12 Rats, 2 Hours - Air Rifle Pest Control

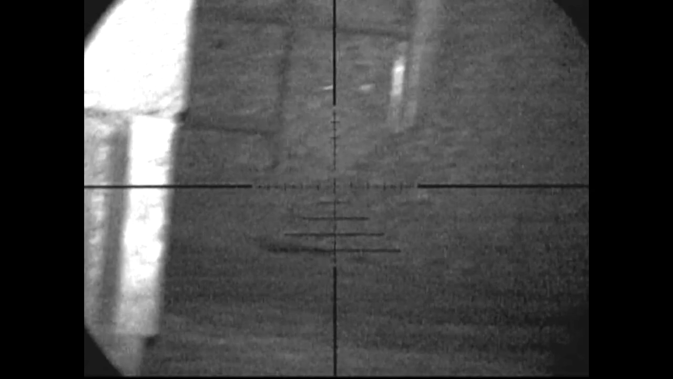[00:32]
useful come back to the recycling center for another shoot this evening I stand outside for change and just have a quick scan around inside make sure there's nothing that I can see and easily pick off this is nothing there I'll move inside and remember on some previous episodes on the right
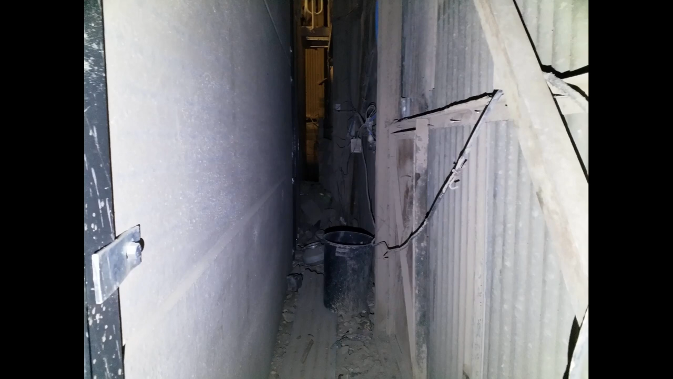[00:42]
hand side here there's often some rats wandering
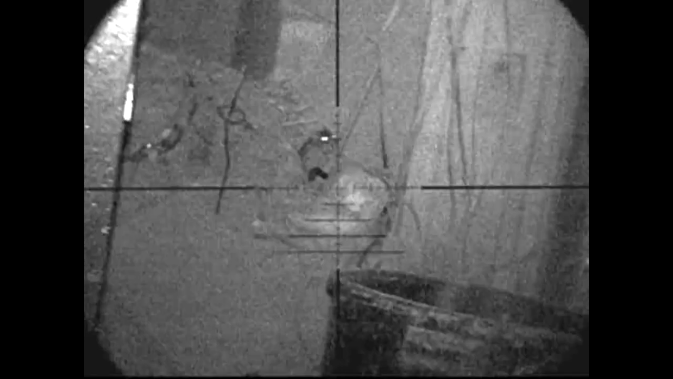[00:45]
around so tonight there's no different
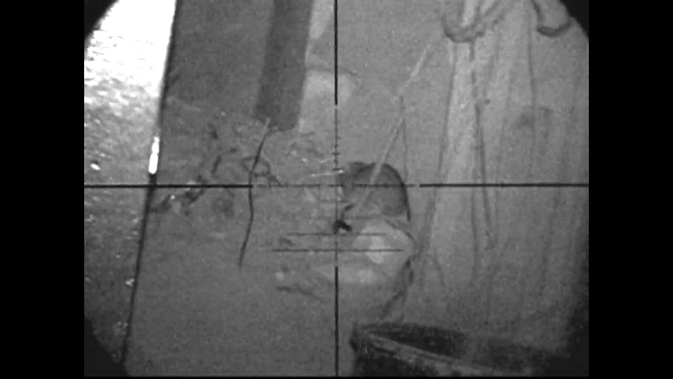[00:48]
except this one wanders around and disappears I'm hanging around a
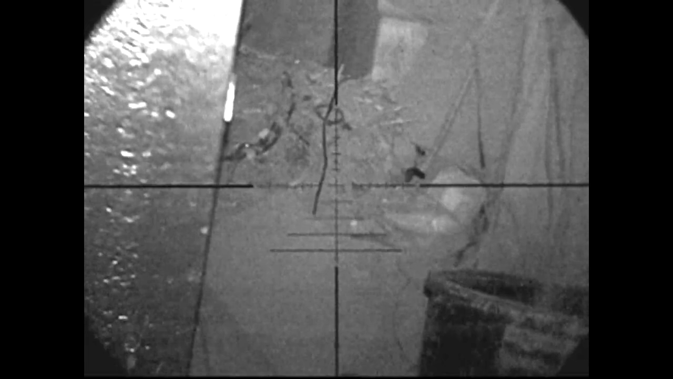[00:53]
little bit to see if he shows his ugly face again but he doesn't so I stopped recording the
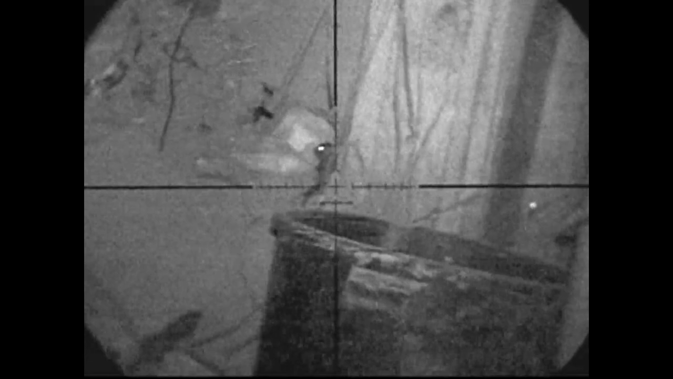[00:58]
moment I stopped recording he reappears on the right hand side so he climbs up and over this stone disappears into a
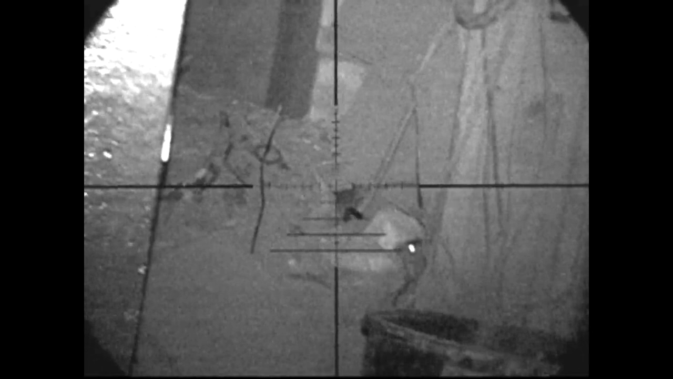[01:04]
hole his friend reappears behind him boom take a shot on him the pellet drift
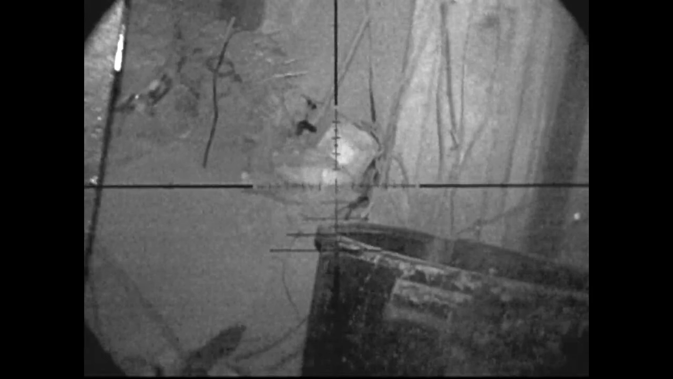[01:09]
sighted to the left because I'm standing by the hanger door and I think the wind blowing through which was really quite strong
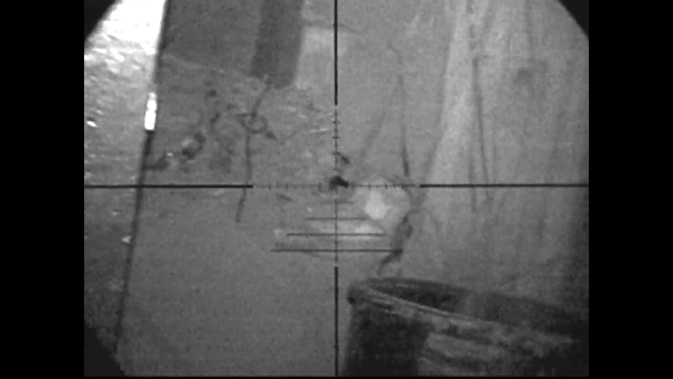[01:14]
I shifted the pellet a little so that means sadly the first shot of the evening was a miss however when
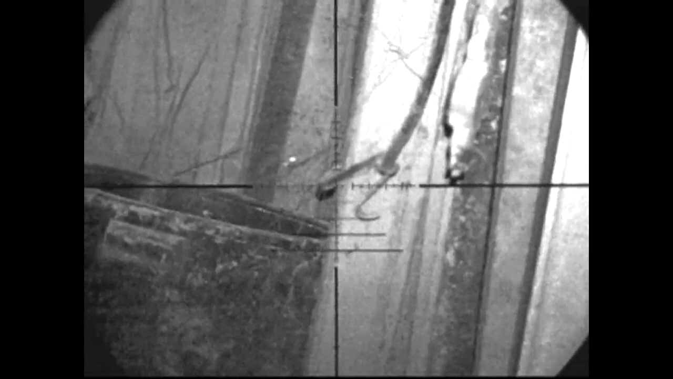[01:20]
his friend reappears I do manage to bag him but he falls into a hole about a foot deep I
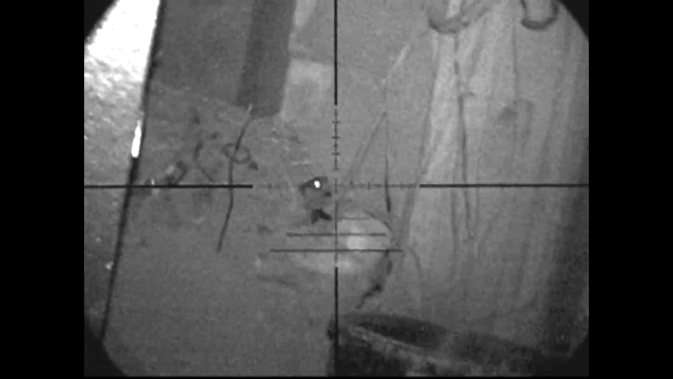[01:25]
can't get my grabby sticks in and I'm not putting my hands in there to retrieve them either what's
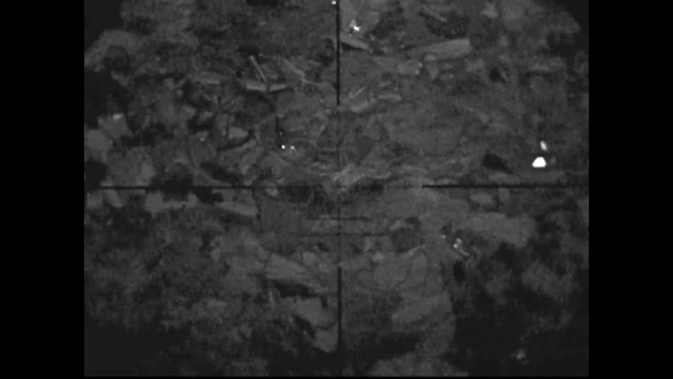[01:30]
this pair of eyes or a bit of rubbish if that winks or blinks I'm putting a pellet in it I watched it for a little while it
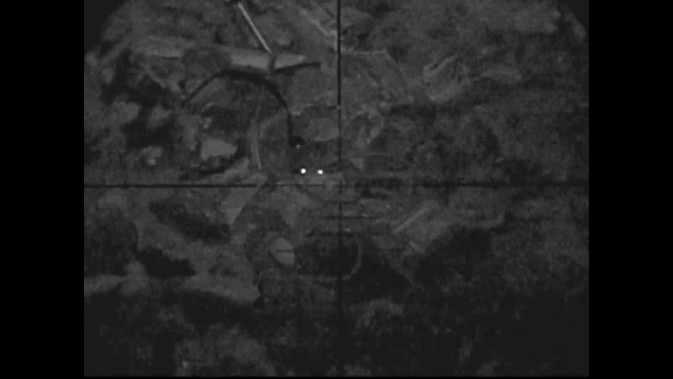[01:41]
didn't wink or blink so I moved on unfortunately this one was shot off camera because the night side unit didn't record again
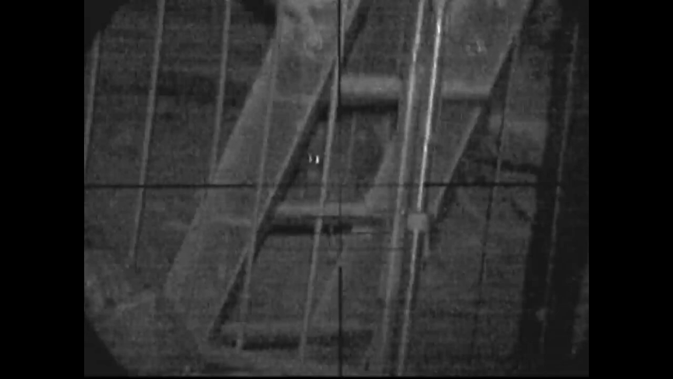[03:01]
in the darkness out of sight so he gets a pellet too
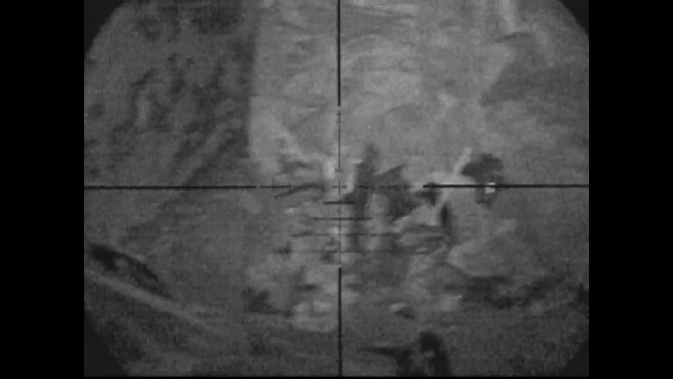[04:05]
so I have a quick scan around on the ground before I change position I'm just about to move up to the gantry and see what I can get from up there you can hear the winds there
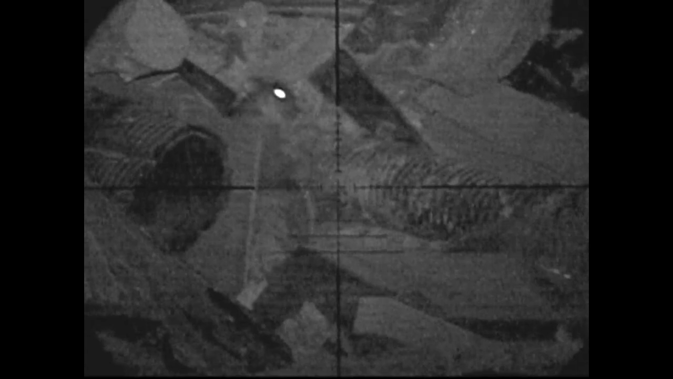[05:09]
quickly zoom in to double check the shot placement to make sure I'm happy with that helicopter tail and the back legs kicking to me confirms that was a nice clean kill good head shot there